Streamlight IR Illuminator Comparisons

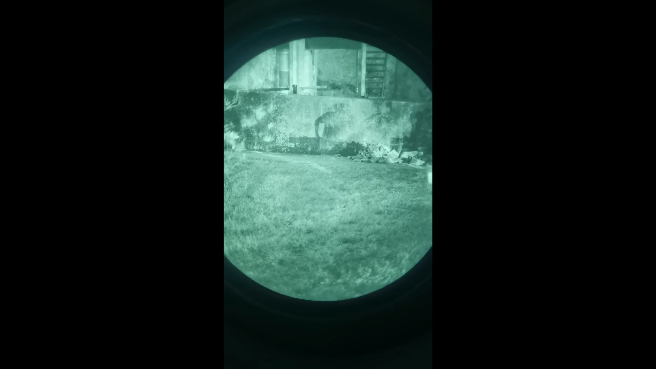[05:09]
All right here we're going to get some footage comparing. Here's the TLR-2 VIR-2 on IR. So you can see it's a nice wide flood beam with the pointer in the center.
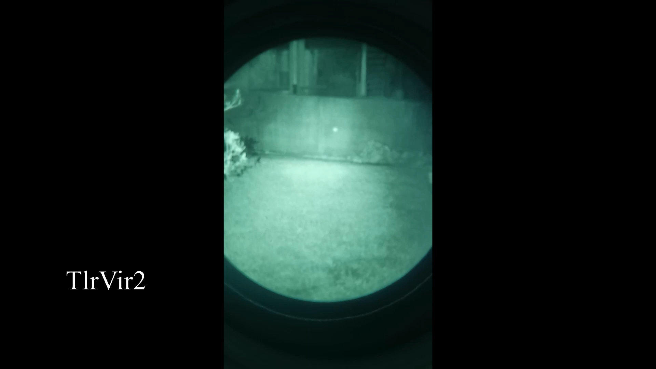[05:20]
It doesn't really blow out the target. Here's the stream light TLR-2 IR. You can see it focused all the way down there. It's a nice tight hot spot. See how it's a nice wide open and that's illuminator only.
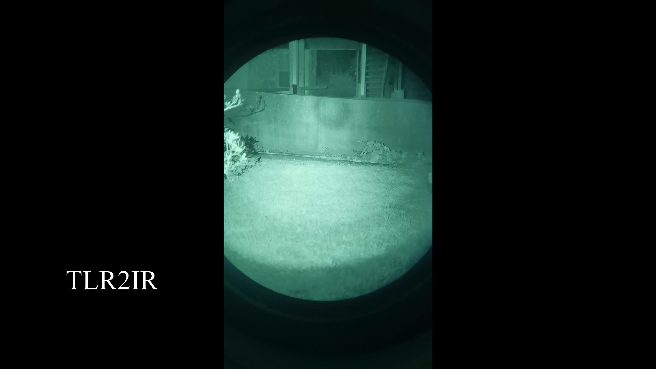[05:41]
So there's pointer only. There's a wide illuminator and pointer so you can see it's kind of the best of both worlds.
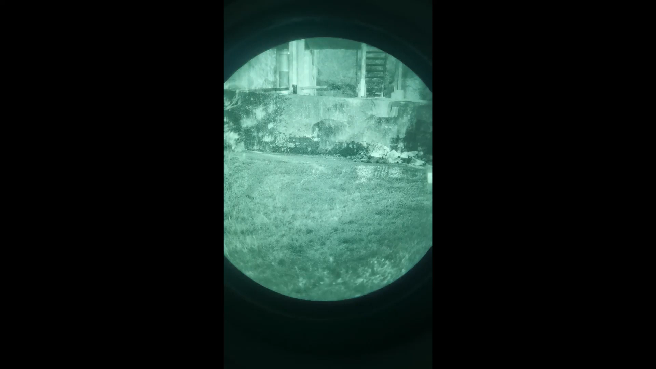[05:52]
Now for comparison's sake here's a full power PEC 15 on low and high. And one more for comparison.
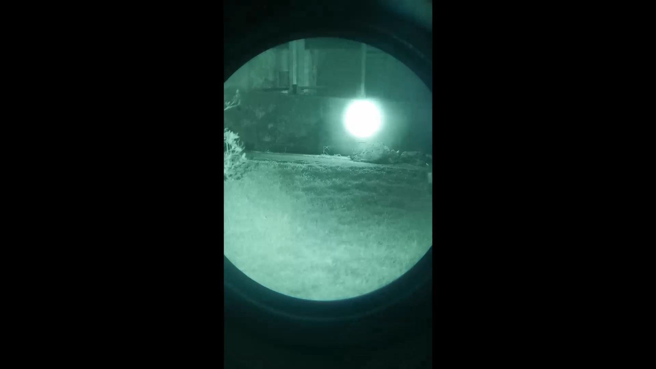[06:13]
Here's a D-Ball A4 on I believe it's low but the illuminator only does one setting.